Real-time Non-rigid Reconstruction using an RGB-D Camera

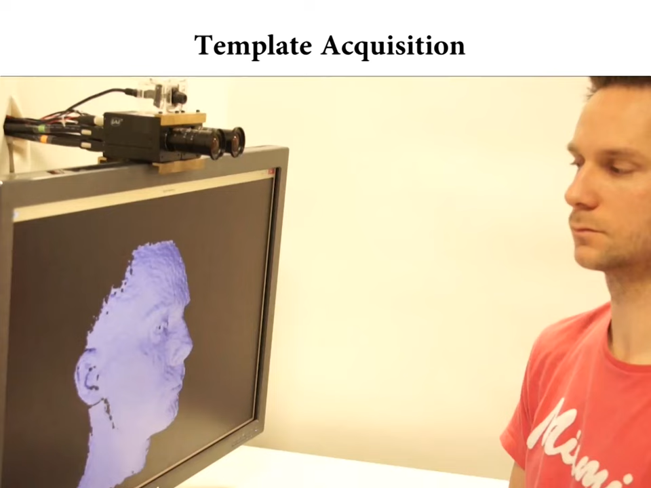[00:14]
The first step of our approach is to build up a deformation template under rigid motion.
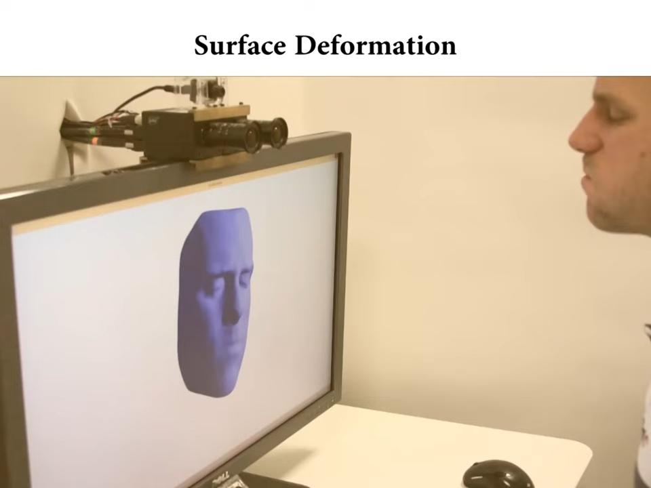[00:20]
Once online template scanning is completed, we're able to capture non-rigid surface deformations. Here we can see how our method directly follows the facial expressions of the target. Let's have a closer look at the input data. On the left-hand side we see color, depth, and normal input of our real-time scanner.
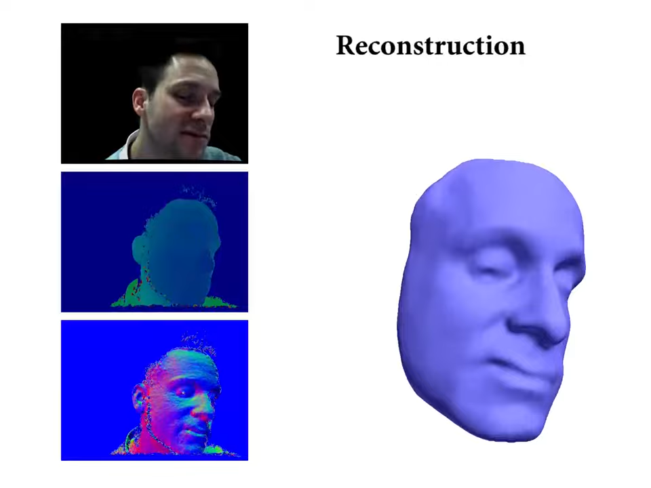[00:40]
Our approach directly incorporates deformation changes as they are observed by our camera. Since our approach does not rely on future information, our reconstruction is immediate.
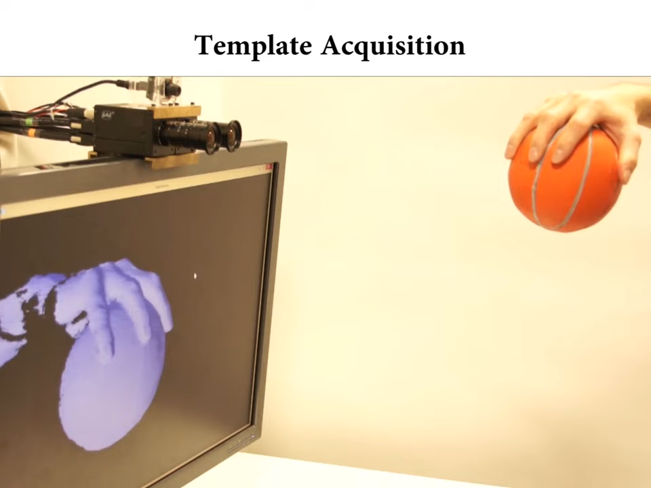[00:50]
Since we don't rely on surface priors such as skeletons or parametric shape models, we can process arbitrary input objects.
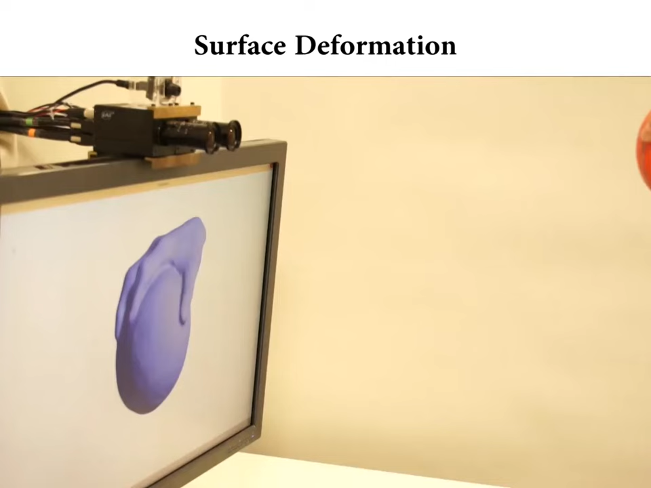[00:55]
In this example, we capture deformations caused by compressing a basketball.